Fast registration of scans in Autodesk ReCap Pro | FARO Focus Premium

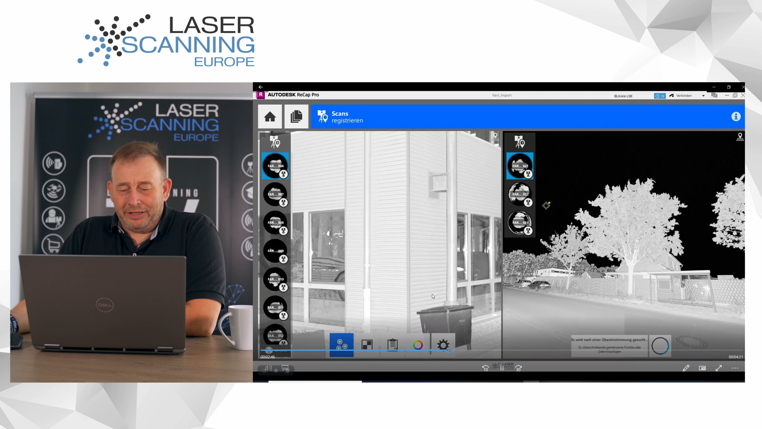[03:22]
And then you also take the next scan. I think it's a rough registration. It's not good. And now you choose the next three identified points. And that's what you have to do now for all these missing scans here.
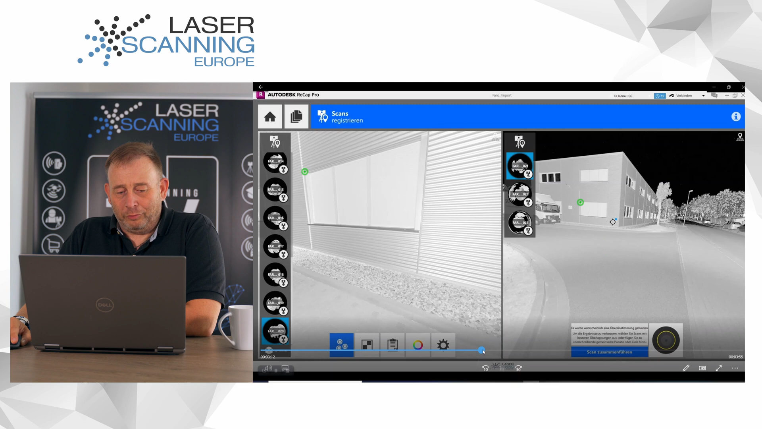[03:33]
Yeah, it took a little bit of time. As a better case, having better overlap. But it's very funny. We let this, was a guy who do his practical internship, like a guy who was 9th class in a school.
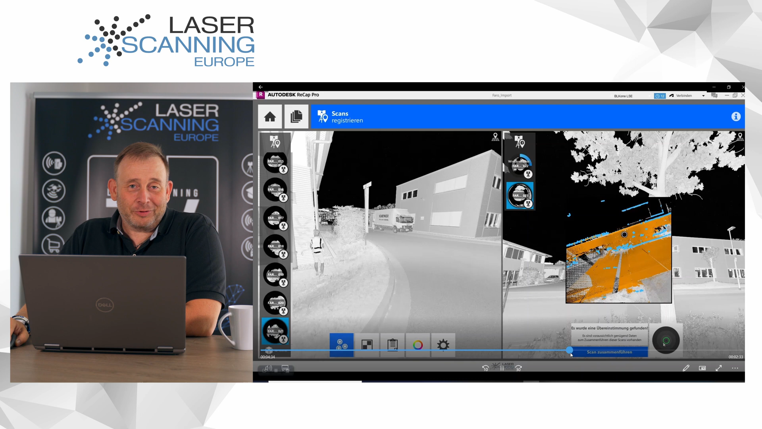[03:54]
And he was scanning the scan scene. And having like 15 scans ready from 18, that's already good, I think. Yeah, we can, we can live with that, yeah.
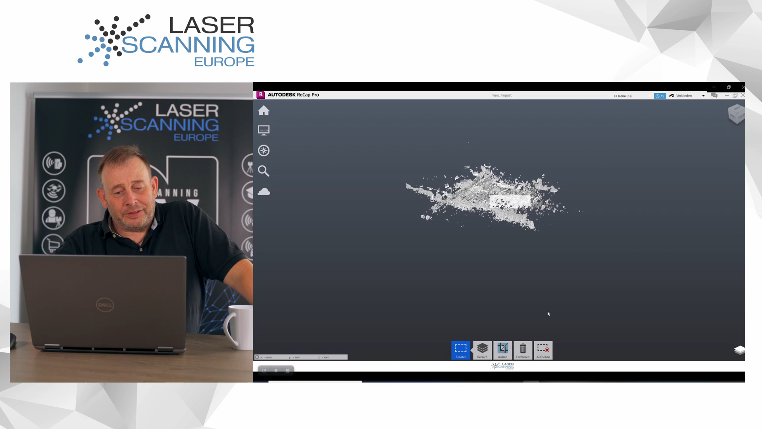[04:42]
Now our complete project is which is just together to one big scene and one big point cloud. It looks a little bit data quality. I don't know.
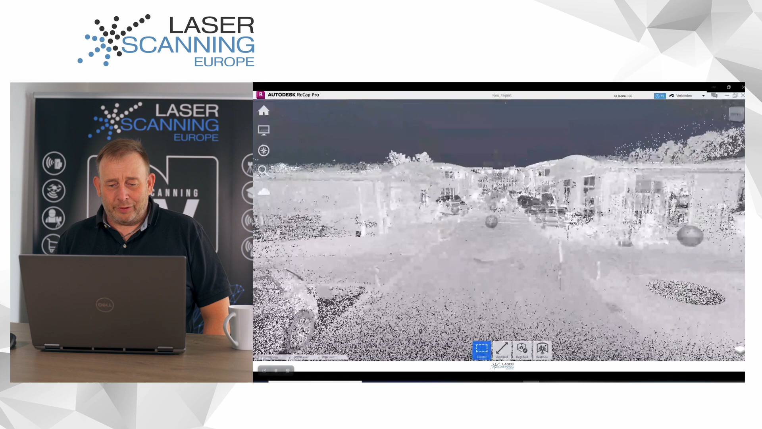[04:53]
I think it's more from our graphic card and screen video what we see. I think usually this looks better in Autodesk. We see also if you click here inside, we get much better data. As it's not like the quality of the engine. I think it's more screen displaying here on our screen recording.
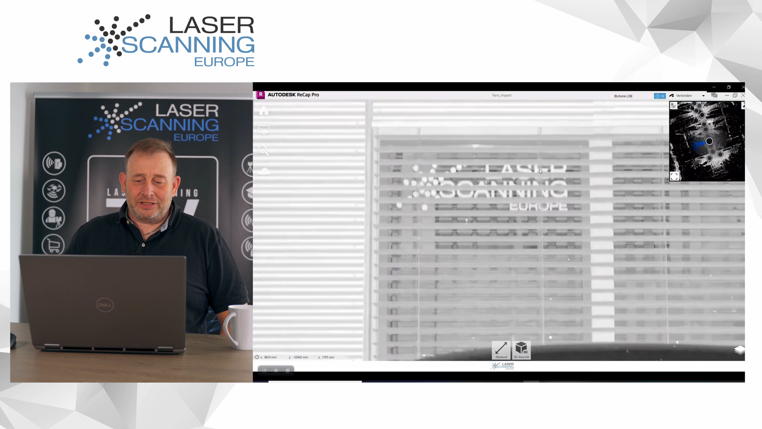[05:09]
You see now, here we are laser scanning Europe.
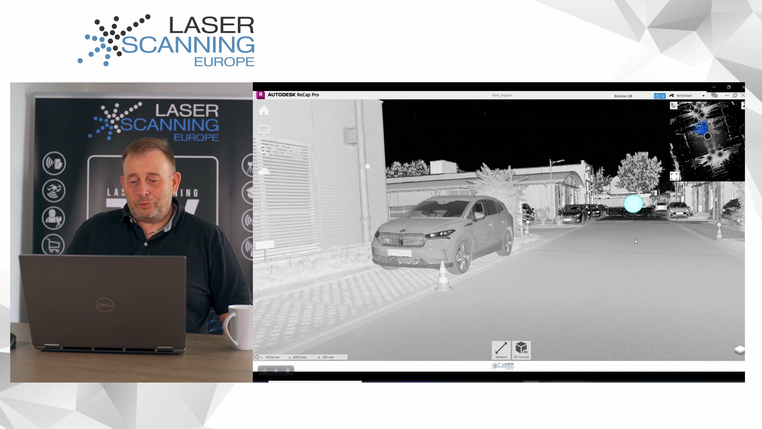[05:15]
And yeah, now we have the single positions, single scans, registered together in one big point cloud.
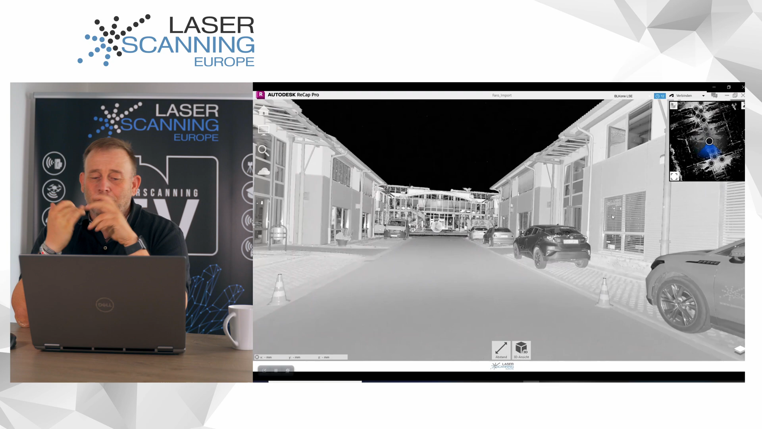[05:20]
And you can export this data now for your normal AutoCAD, Plant, Revit or all the applications. They can use the RCP files like Civil and you can use it now with your new premium scanner.